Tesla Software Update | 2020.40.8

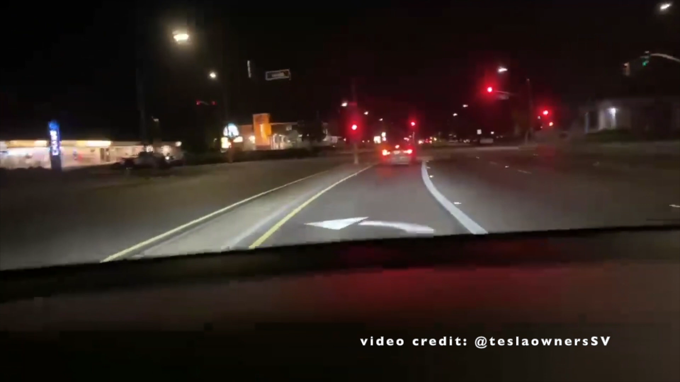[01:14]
So their blue steering wheel is a little bit different. I'm going to point out for you it's behind the steering wheel. So that's how you know they're in autopilot right now.
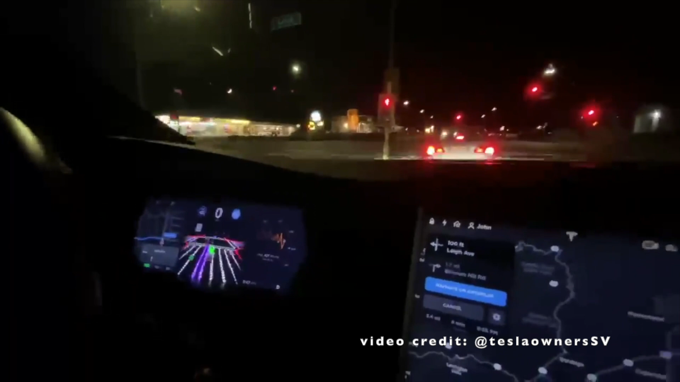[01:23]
And you can see the visualization is a lot deeper tells you a lot of what the car is seeing. And as the light turns green, you're going to see the car make a left turn. So they have a destination in mind. So this is navigating on autopilot on city streets. And the car is in autopilot making a beautiful left turn. So kudos to Tesla owners SV who got the beta. And that's so awesome. And I cannot wait to test this out for you guys as soon as I can get my hands on it. Now if we jump back to my car 40.8 that's without the FSD beta,
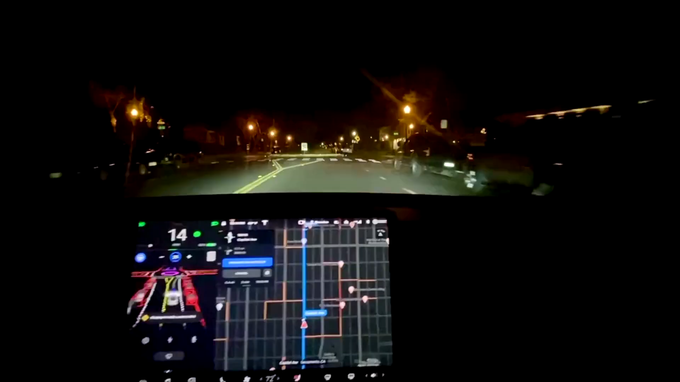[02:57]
So it's identifying the intersection really well, but still the intersection travel through is blocked, except for if you have the beta release. Now this comes from another Twitter user, down at the bottom, you can see, and it's going extra cautious through this roundabout, but then accelerates pretty rapidly, and makes its way fully through the roundabout. So definitely excited to test that I got a plenty of roundabouts near me that I want to test out.